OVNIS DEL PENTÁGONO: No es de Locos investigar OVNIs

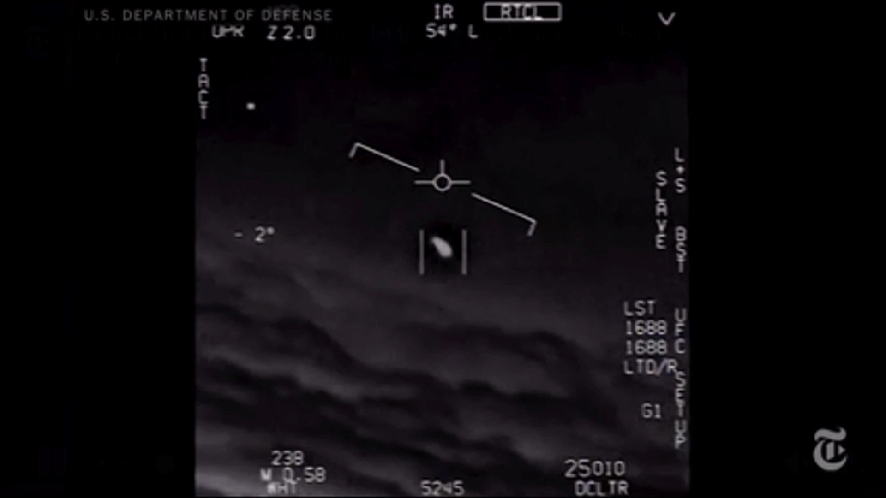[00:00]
Dude, that is a fuckin' drone, bro. There's a whole fleet of them, look on the ASA. My gosh!
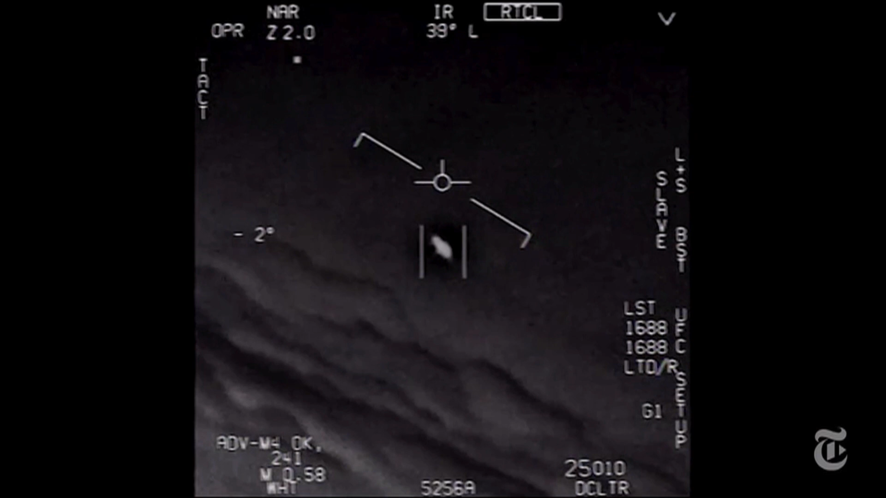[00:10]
They're all going against the wind, the wind's a hundred and point and out from the west. Look at that thing, dude.
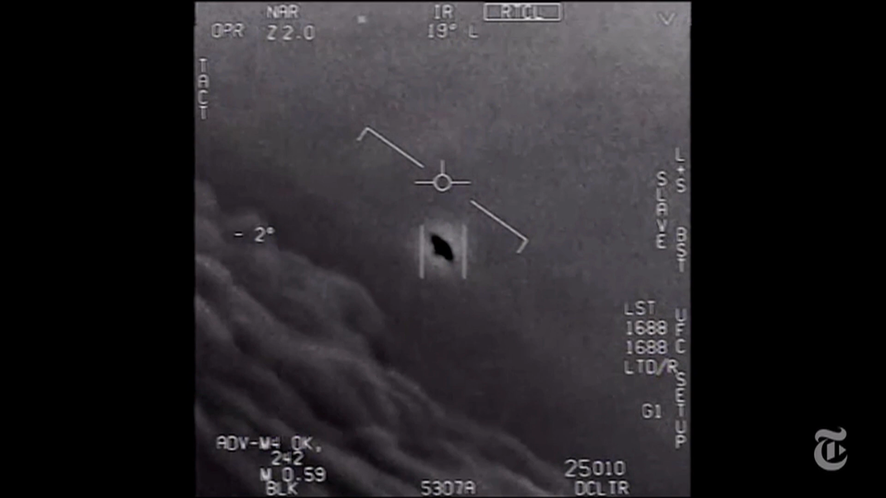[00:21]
That's not an LNS though, is it? I do have an LNS, dude. Look at that thing! It's rotating.